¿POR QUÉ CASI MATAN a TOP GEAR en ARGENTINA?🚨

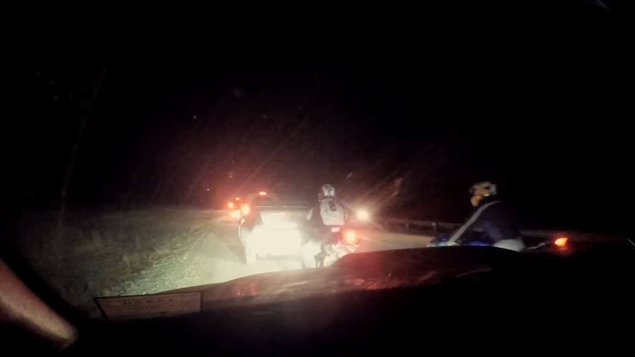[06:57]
Todo iba bien hasta el kilómetro 300, que fue cuando encontraron al convoy y comenzó la catástrofe. Buscaban desesperadamente al Porsche y a Clarkson, pero obviamente todos llegaron.
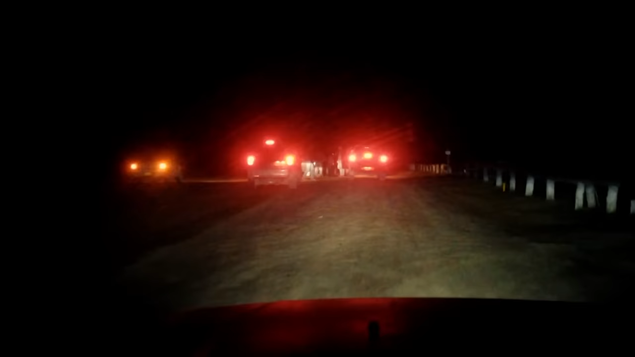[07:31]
y se metieron por un camino de tierra para intentar cruzar ilegalmente la frontera a Chile.